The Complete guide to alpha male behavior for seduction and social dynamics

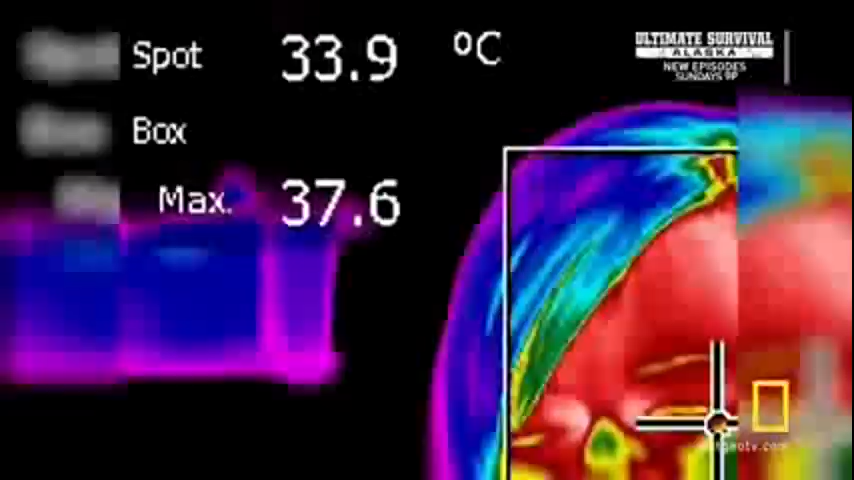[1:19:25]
On screen: spot 33.9°C
Immediately, it goes up from 93 to 94.6 degrees Fahrenheit.
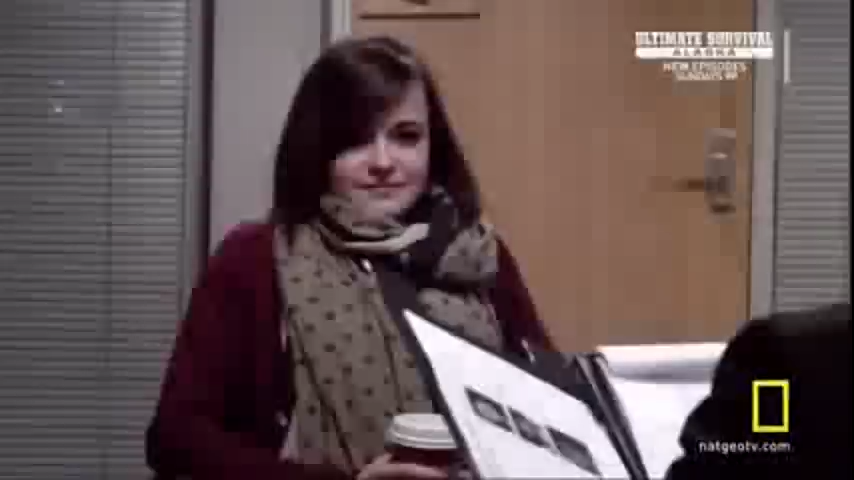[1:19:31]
Clear sign she's becoming physiologically aroused. Do you have a boyfriend? No. No? No. No one wants me. I'm forever alone. That's good news. Is it? Yeah.
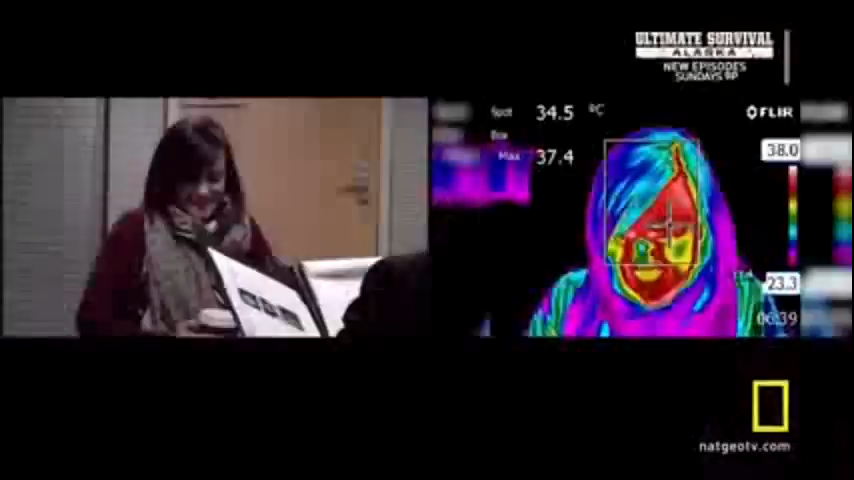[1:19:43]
On screen: spot 34.5°C
Another compliment and another increase in temperature, up by another 2 degrees. You have very nice eyes, by the way.
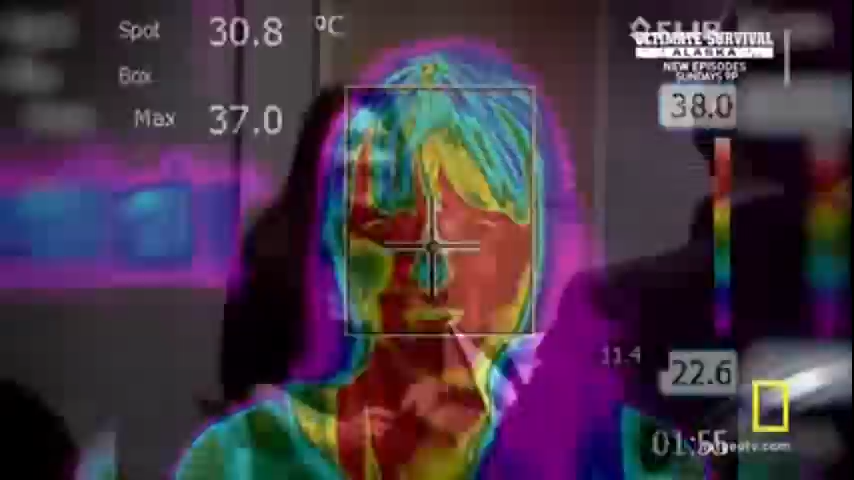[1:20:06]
On screen: spot 30.8°C
Especially with this girl. Actually, you are very beautiful.
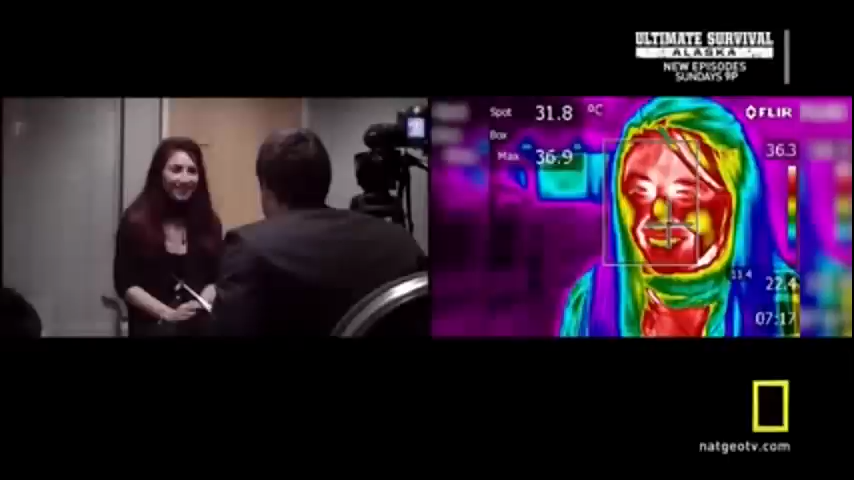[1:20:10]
On screen: spot 31.8°C
Thanks. You are. Thank you. Her temperature went up by a whopping 5 degrees. So compliments cause a physiological response.
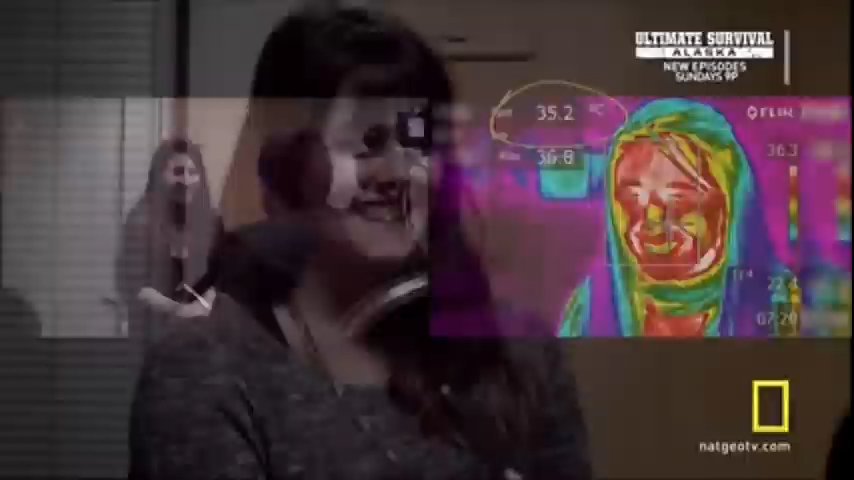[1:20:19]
But look a little closer, and you can see that her body language alters too.
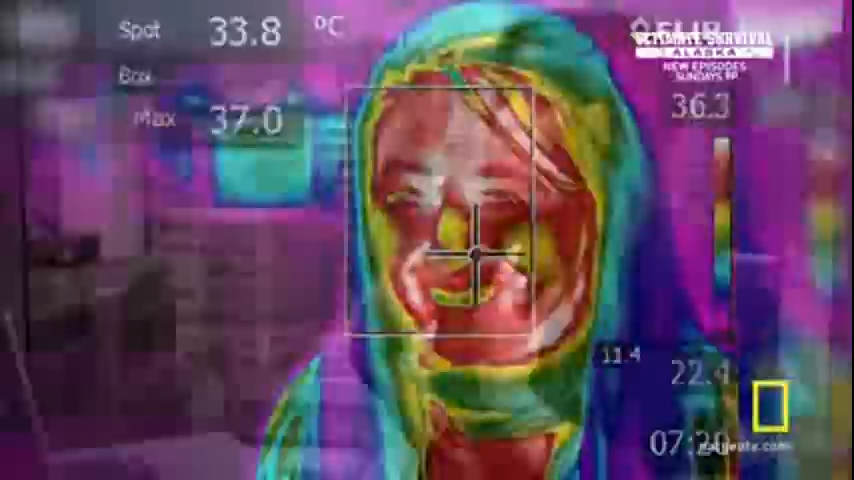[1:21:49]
On screen: spot 33.8°C
she also had the body language where she leans forward and then gives him this massive smile.